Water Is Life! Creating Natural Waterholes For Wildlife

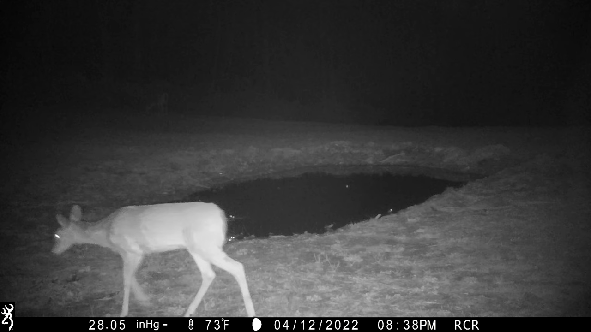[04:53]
And in the background, you can see a 17 little sets of eyes and the frogs are just singing their little hearts out. The sounds almost deafening and all as a result of this. And it's, this is its own ecosystem.